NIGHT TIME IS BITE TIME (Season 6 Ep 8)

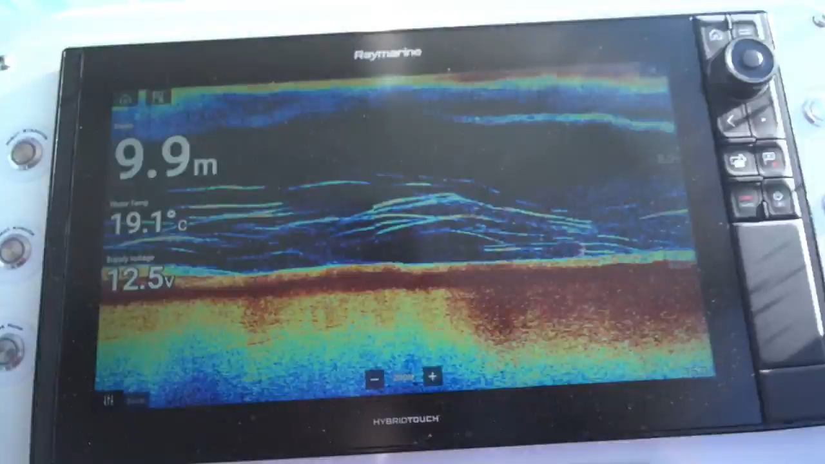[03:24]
On screen: depth 9.9 m, water 19.1°C
Probably head in a little bit if we need to, but at least it gives us enough water to really fight these big fish that I'm pretty sure are here.